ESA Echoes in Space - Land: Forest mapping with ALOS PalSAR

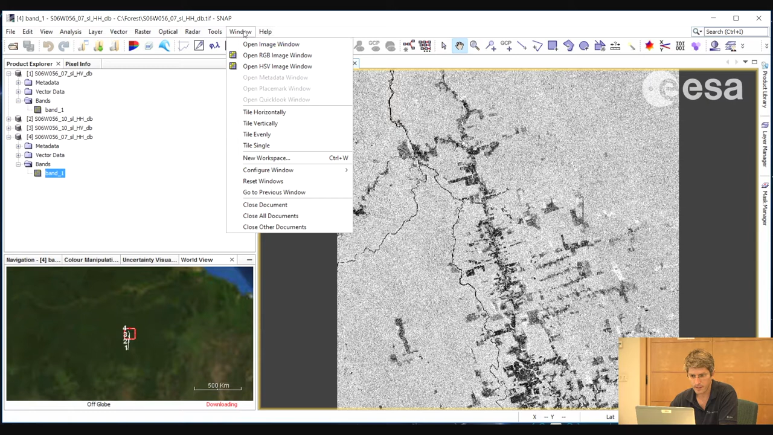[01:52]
And in the Navigation tab, if we ensure that these icons are selected to link the viewers and link the zoom and the mouse icon,
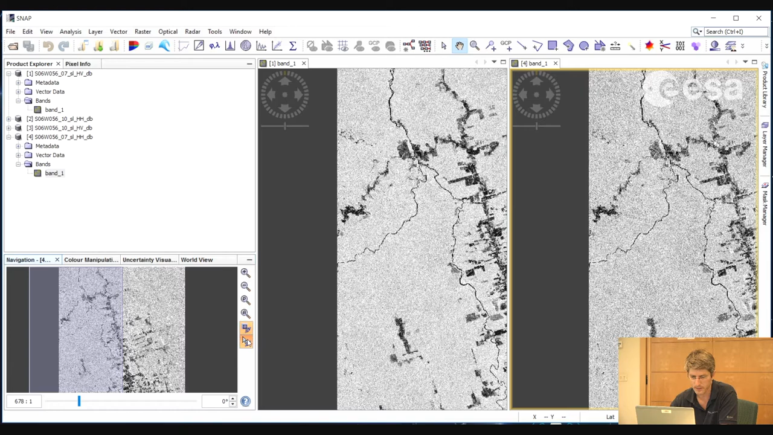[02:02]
then we can scroll and zoom simultaneously. Just by inspecting the images, there does not seem to be a great difference between the HH and the HV. If we want to perform some analysis on these images, it helps to have the two polarizations in the same file. That way we can perform ratios, calculate the difference between the images, and do further analysis.
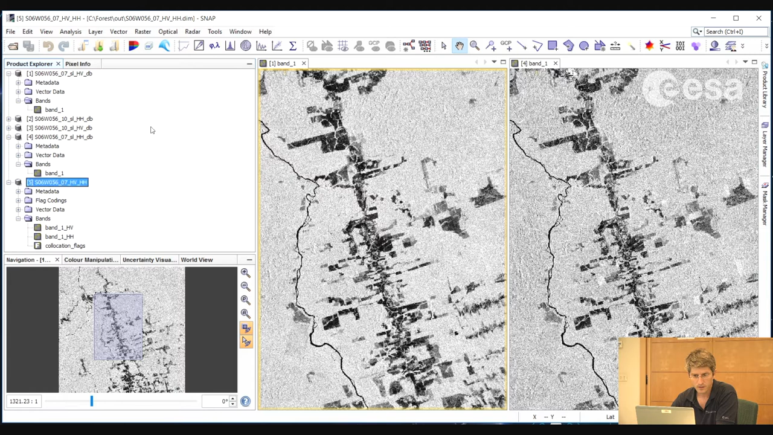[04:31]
Now that these are in the same image file, we can perform calculations on the two bands. For example, if we go to the band mass, we can calculate the ratio. We can create a new band, we can call it HH over HV.
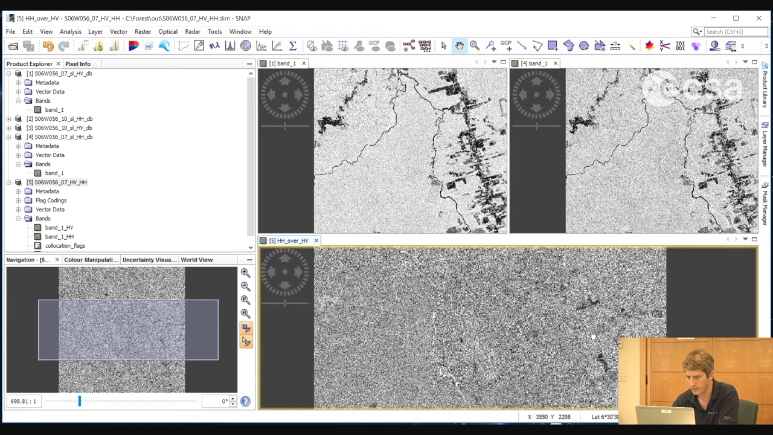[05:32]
We can go further and create an RGB composite of the HH, HV, and the ratio between the two.